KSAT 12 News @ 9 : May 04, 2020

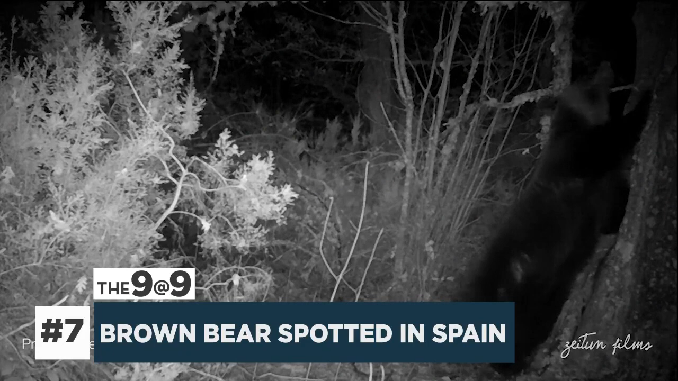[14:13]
Two filmmakers set up cameras in the park 2 years ago to record wild animals. The young bear was caught on camera going about his business. Brown bears have been a protected species in Spain since 1973.